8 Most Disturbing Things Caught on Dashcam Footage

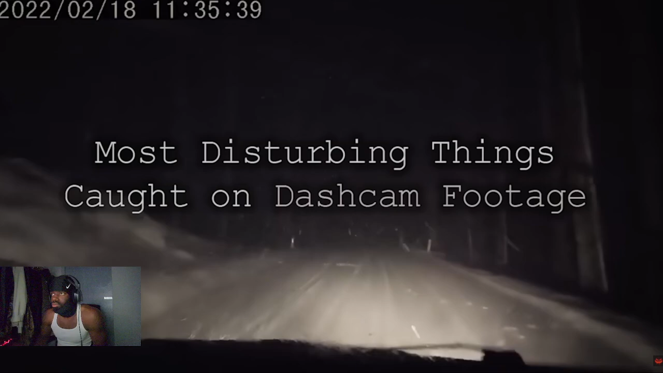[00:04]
This dashcam video was captured in Nuevo Laredo in Mexico.
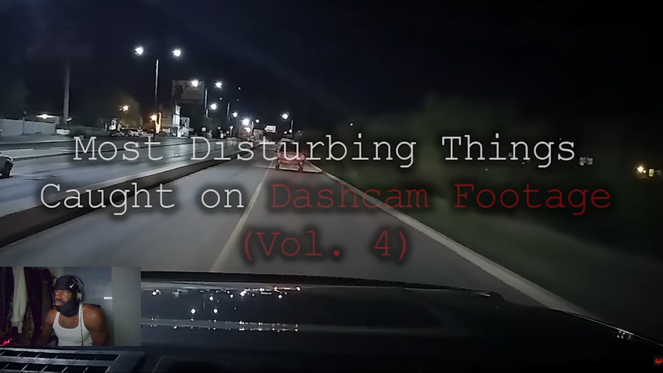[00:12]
A man and his wife had just crossed the border into the country in the early morning hours of January 3rd, 2020. Shortly after, they were met by this sight.
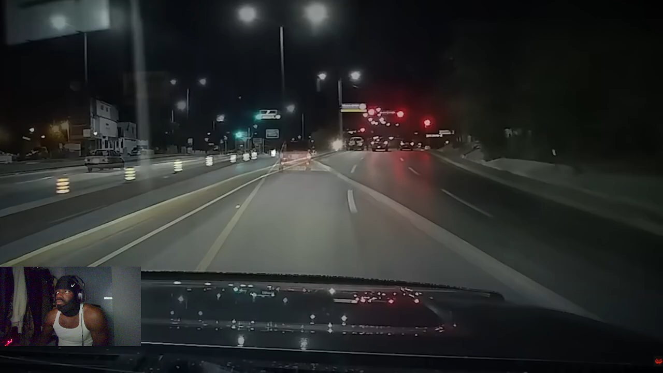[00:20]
Cars stopped at a light blocking the road with multiple people standing nearby. As the driver approaches, the car in the middle lane pulls forward and the people on the stop? Like, I'm about to stop, it's like 80 y'all. Trying to block, what?
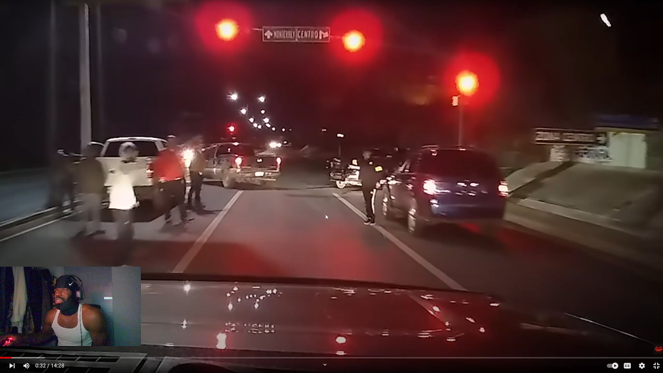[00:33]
Gesture the driver to pass through. Whoa. However, just as he tries to do so, a pickup pulls around the corner and blocks the open path.
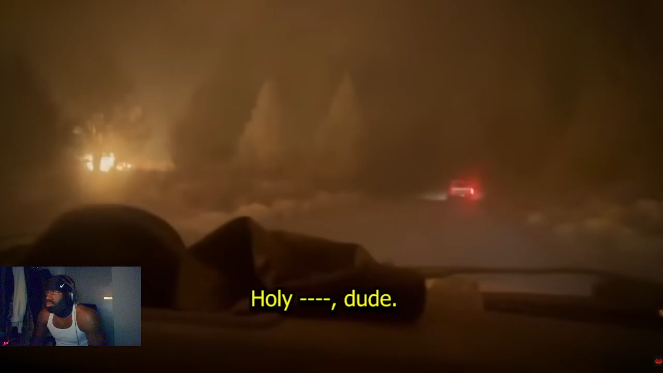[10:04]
dude. That was scary. Oh my god. Finally, they reach a clearing and make it out of the fire. Though some of the other trucks wouldn't be as lucky.